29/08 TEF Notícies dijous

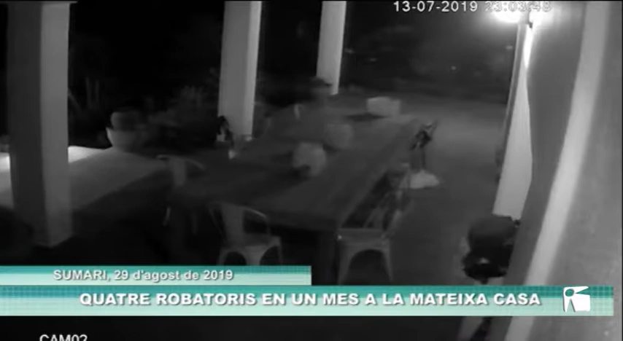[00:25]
El darrer robatori va tenir lloc el passat diumenge quan els lladres entraren mentre seus ocupants dormien i s'endogueren joies i rellotges d'alta gama.
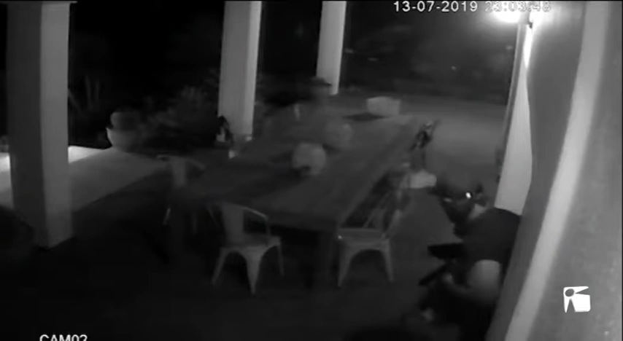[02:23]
Estaban las chicas durmiendo y el ladrón se tomó, porque esa es la grabación, es que se tomó su tiempo, estuvo media hora entre que forzó dos puertas y entró y salió varias veces.
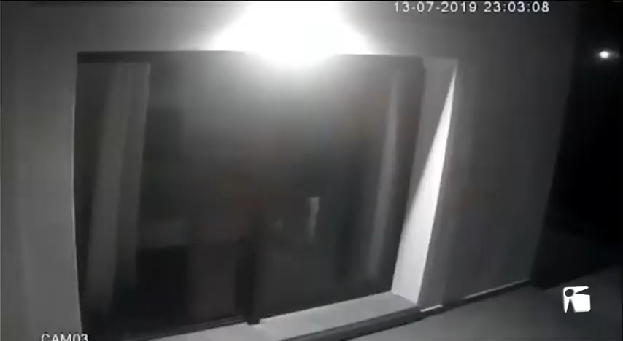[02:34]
Pues entre... El botín rondaba los 100.000 euros. Joies, rellotges d'alta gama, entre ells un valuós Rolex i altres objectes de valor formaven part del botí. El propietari assegura que no troba mesures de seguretat suficients per aturar-los. Cada vez han entrado por un sitio diferente.